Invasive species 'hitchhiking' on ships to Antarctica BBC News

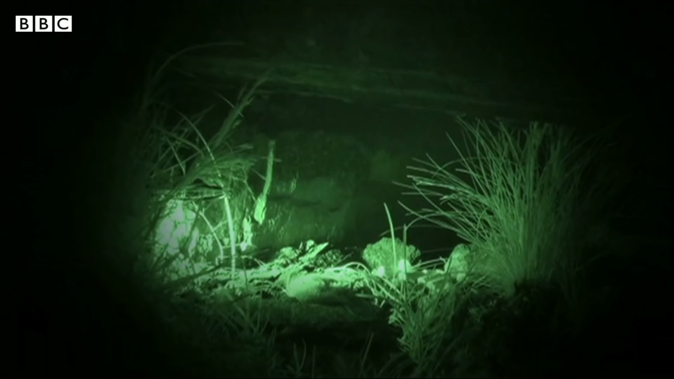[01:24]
the antarctic island of south georgia invasive rats brought by
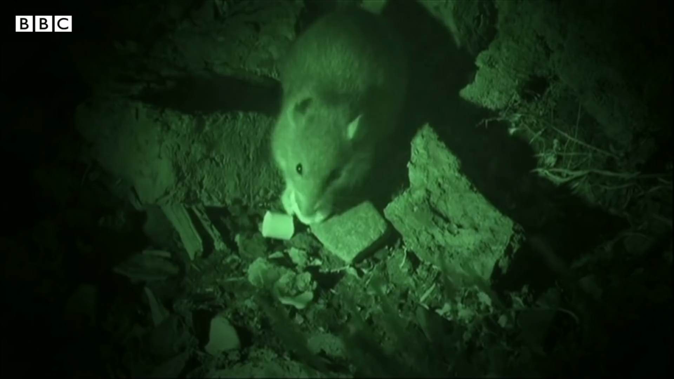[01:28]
whaling ships threatened colonies of seabirds by devouring their eggs a